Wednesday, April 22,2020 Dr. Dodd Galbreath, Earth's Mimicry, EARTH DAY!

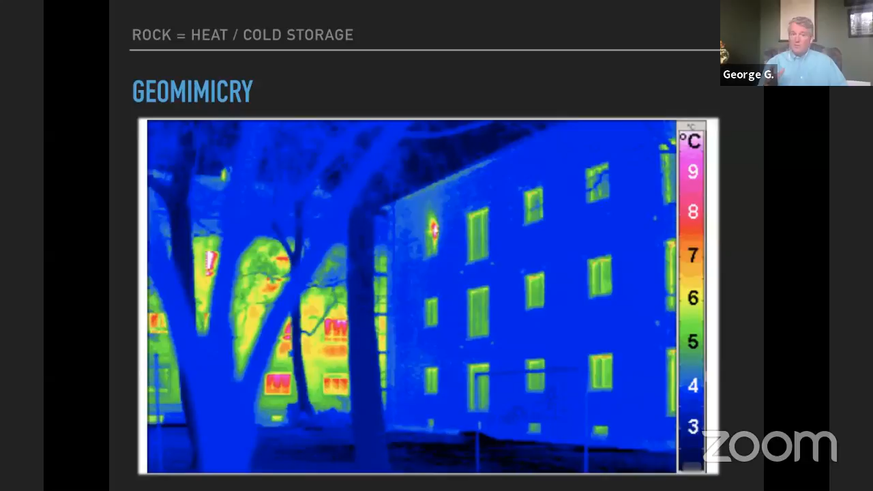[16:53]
all right so uh so how many of y'all can see the trees in this photograph raise your hand all right you see those trees in the foreground notice the trees are not leaking energy as well so even even the biomimicry is working here as well so here's an example